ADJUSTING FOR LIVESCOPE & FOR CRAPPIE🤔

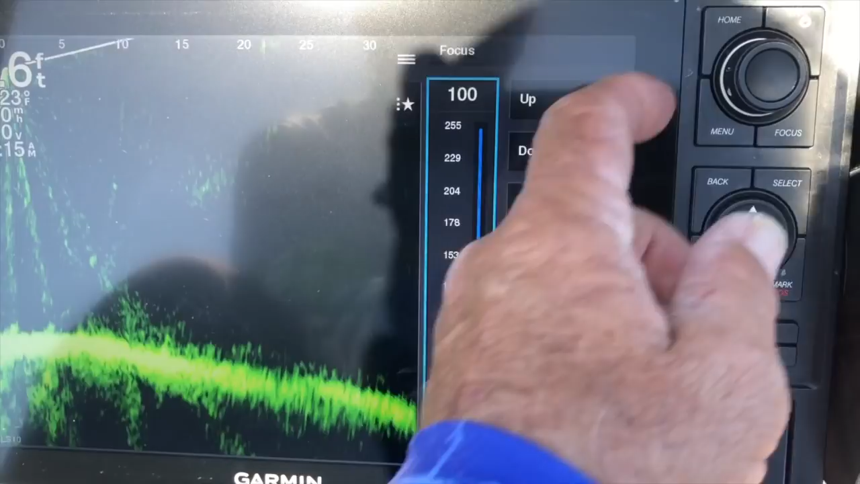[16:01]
Hey. Look at that. I like that.
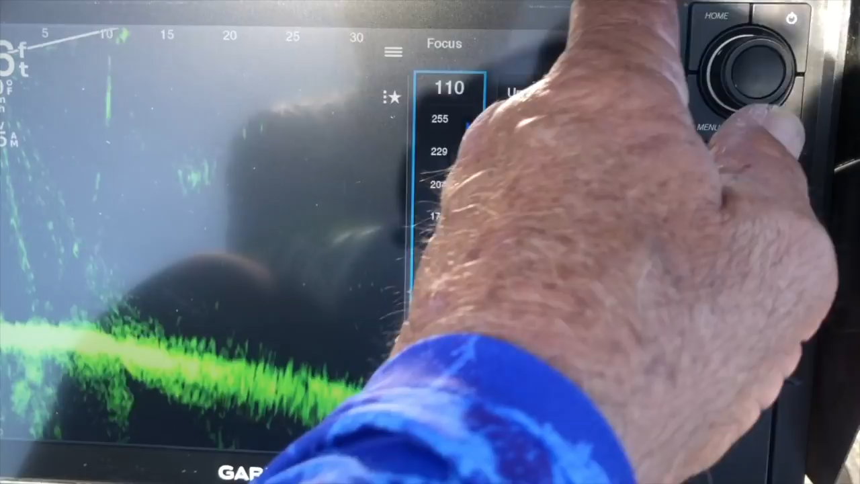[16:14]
Looks like I have a smooth bottom once again. That's just lining up
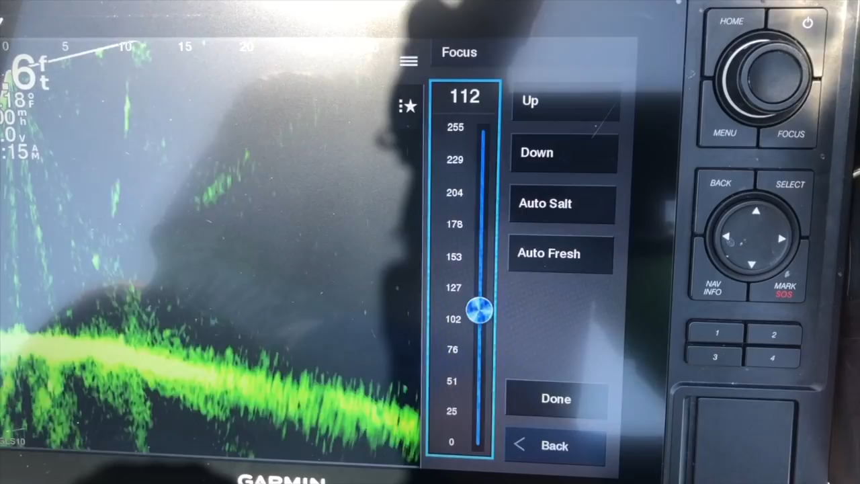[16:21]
those sensors, those three sensors on the transducer. That's basically what it's doing.
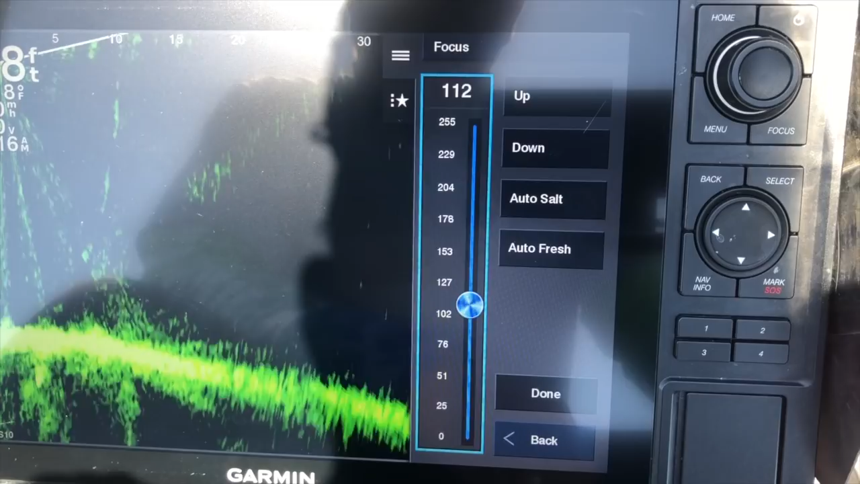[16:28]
It's lining those back up. So let's back out of this.
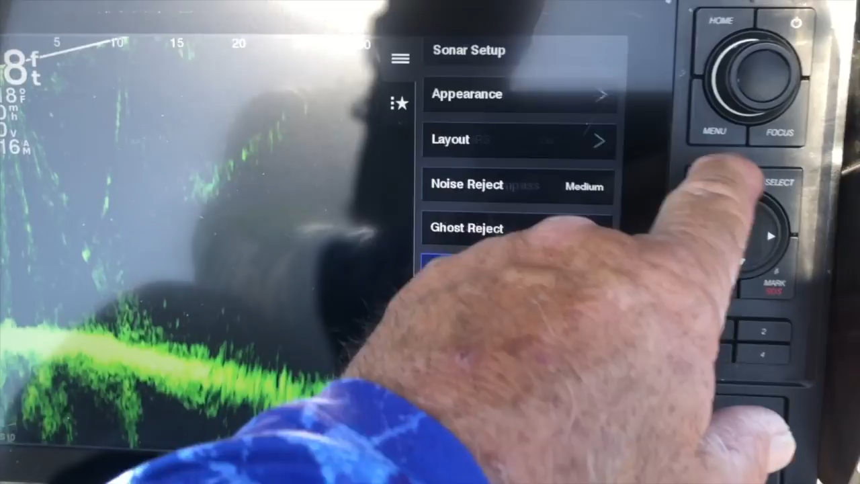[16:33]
I like that. Yes, sir. Okay. What else did I want to look at?
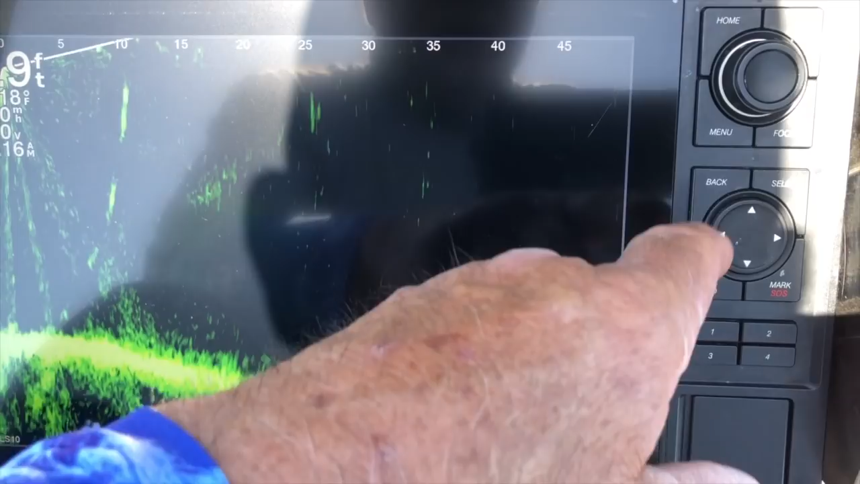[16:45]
Let's go ahead and check the... let's check sonar setup.
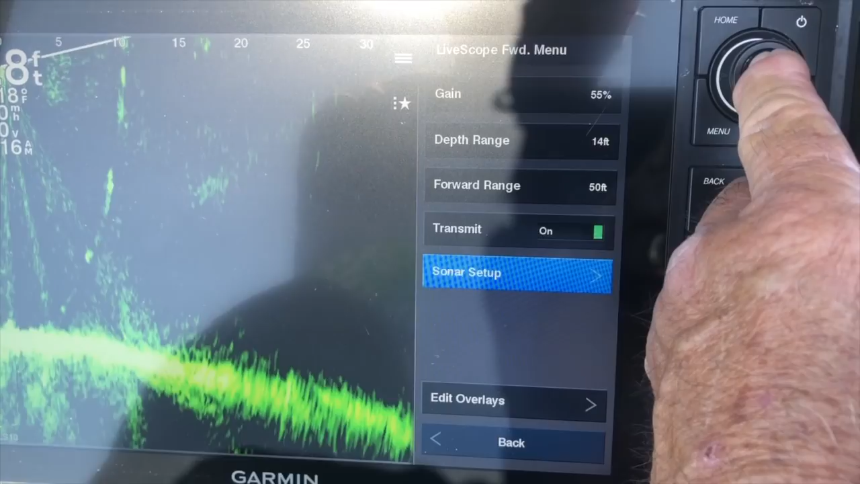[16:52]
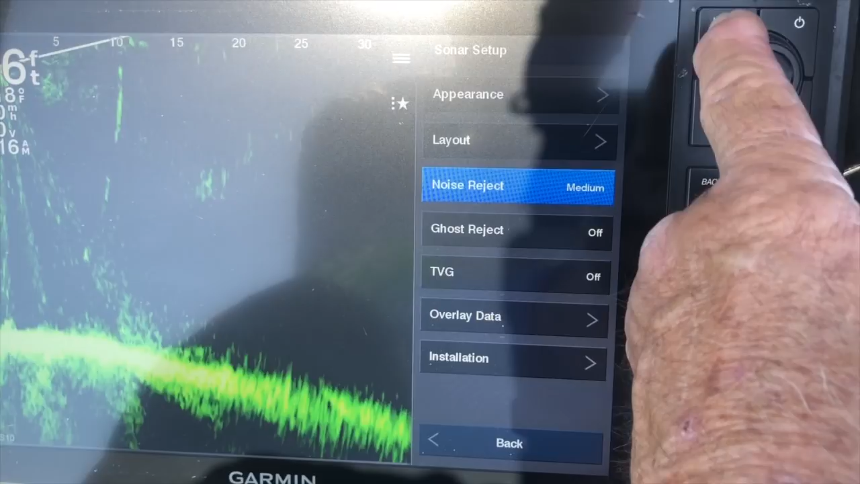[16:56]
Noise reject. I usually use that on low to medium.
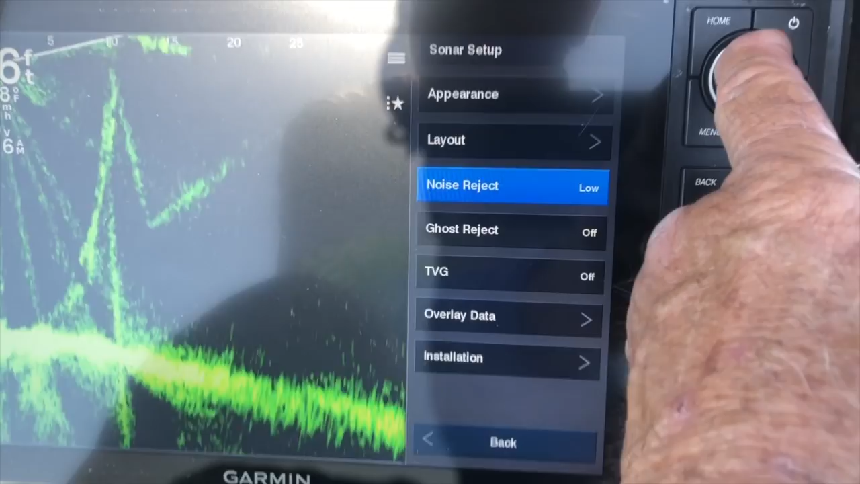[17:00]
Low is bringing in this ghost tree out here.
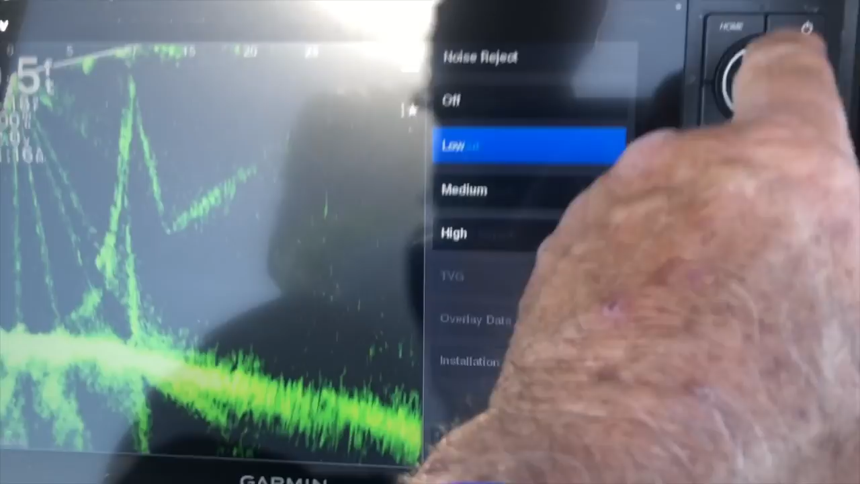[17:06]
I'm going to back that off a little bit. TVG is off.
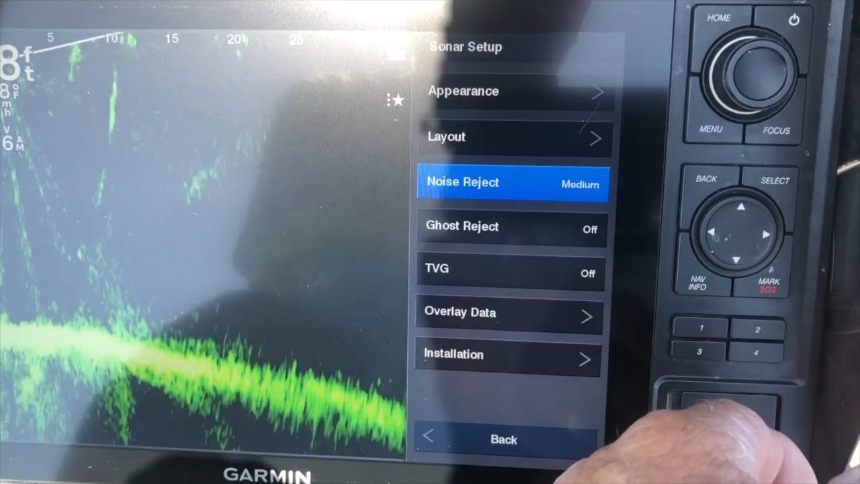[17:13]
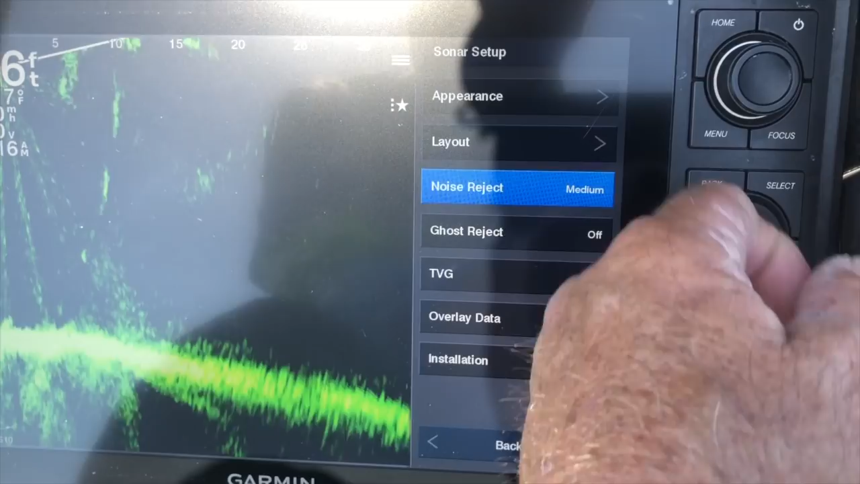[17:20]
I thought about restoring the sonar and storing the sonar, but
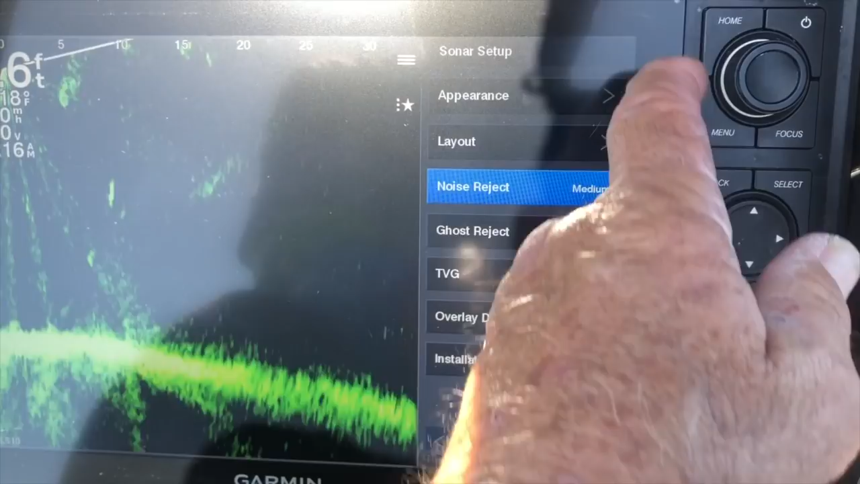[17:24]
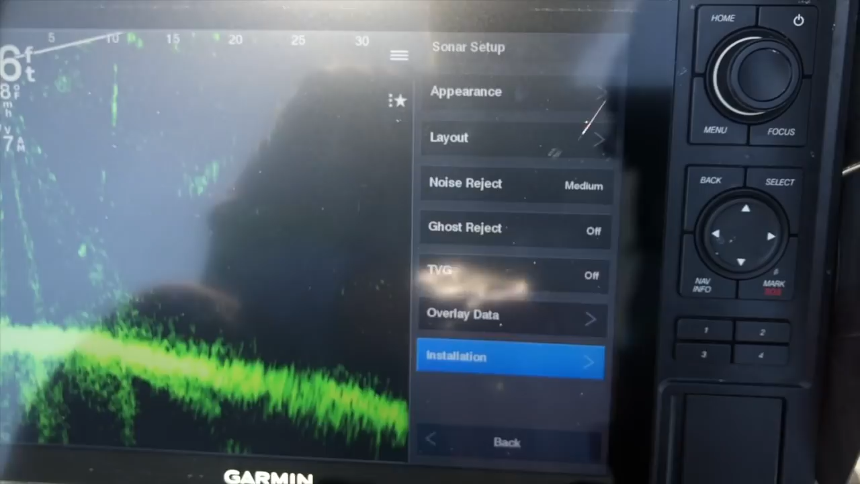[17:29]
I think I want to catch some fish before I do all that.
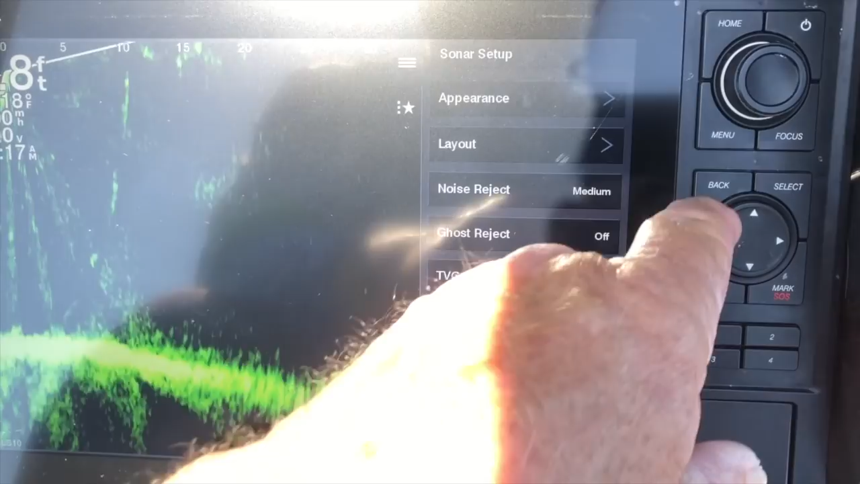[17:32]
I think I'm gonna go with this for now, see how it looks. I'm just happy to get that bottom smooth once again.
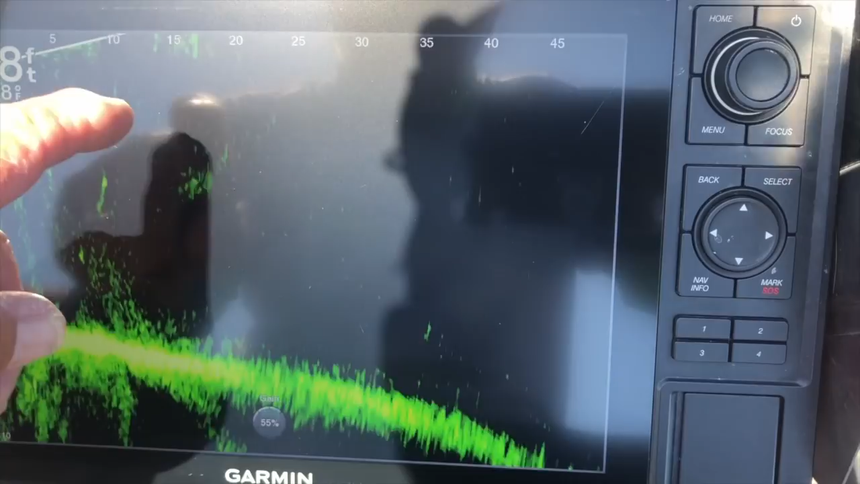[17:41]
I've got also, guys, if you look right up here, see if I can get the camera up there. Sun, it's kind of bright. You can see the wave. I see the wave action. It's picking up the waves.
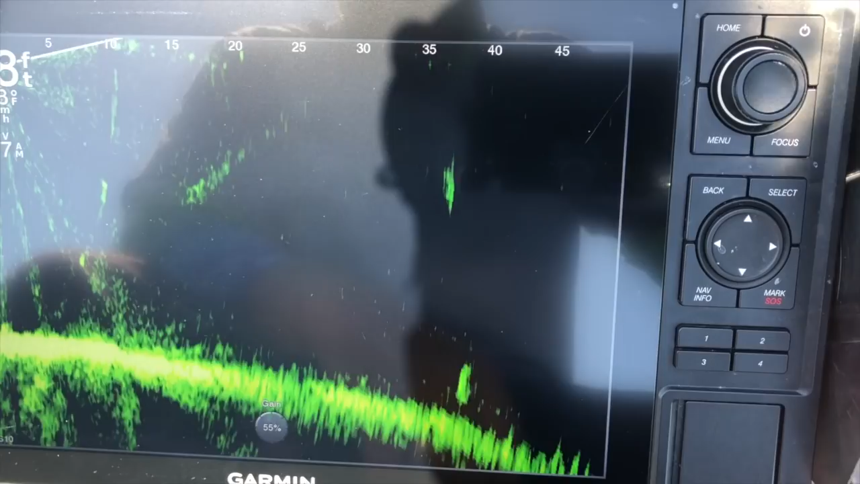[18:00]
The reason you're seeing that is I will tilt that transducer up one click. Sometimes if I'm having issues with in shallow water and picking up a ghost tree, I'll click it up one time. So I just play with that. That's why you're seeing. Plus, I like to watch those fish all the way to the surface, so it's pretty cool for that.
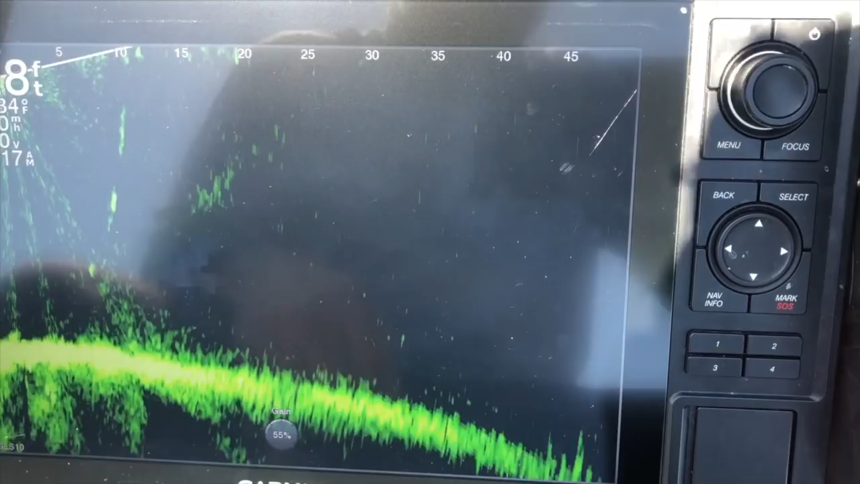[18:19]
Anyway, we'll go with this. Shut this thing down and let's ease over there to the stump field. I have a feeling those fish are going to be in the stumps. It's time for them.